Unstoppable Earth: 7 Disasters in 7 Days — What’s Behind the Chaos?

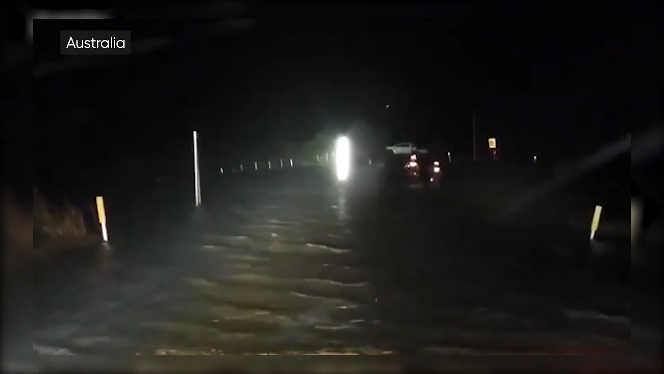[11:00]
Greater Sydney and the Illawarra region were hit hard by flooding, with dozens of roads blocked.